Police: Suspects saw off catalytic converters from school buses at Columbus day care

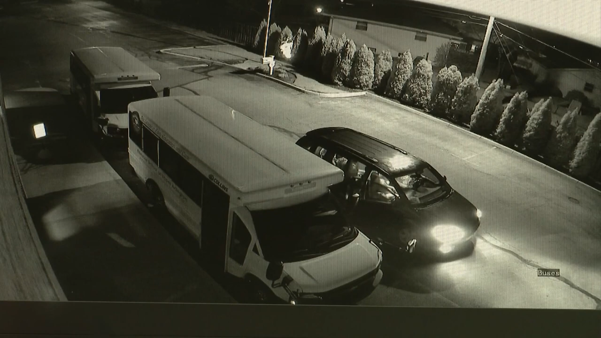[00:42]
Surveillance video from the Primrose School in Upper Arlington caught the thieves leaving a dark colored van, then going underneath the school van to start sawing off the catalytic converter. underneath. They were here for an hour and a half, which I'm amazed at.
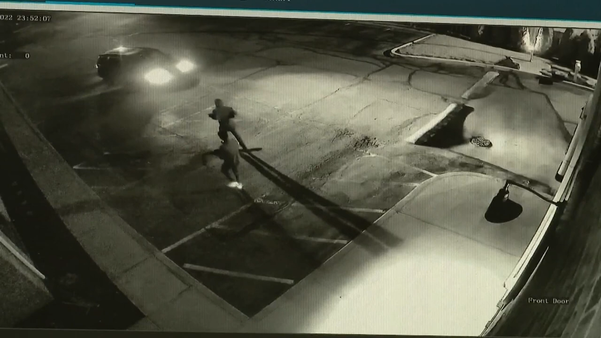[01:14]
school surveillance video catches them walking away with two other converters they sought off. But on the camera also, you can see that the one person person is armed.